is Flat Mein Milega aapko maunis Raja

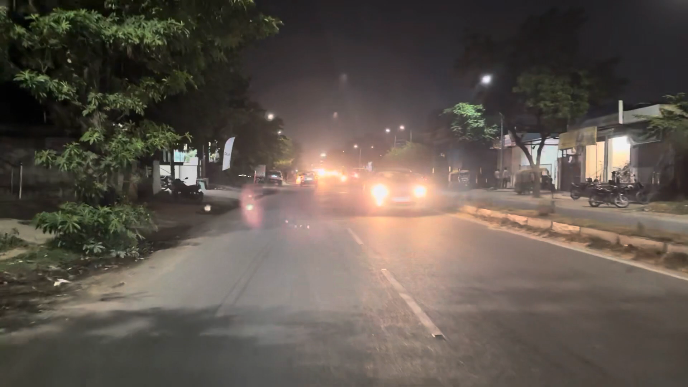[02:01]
कोई ना धीरे धीरे चला लेंगे हम, ट्रक आ रहे हैं यार बड़े बड़े, धीरे धीरे चलाना पड़ेगा यार। अरे पेट्रोल पम्प से इधर की साइड बंद है, फिर उधर से चल लू है।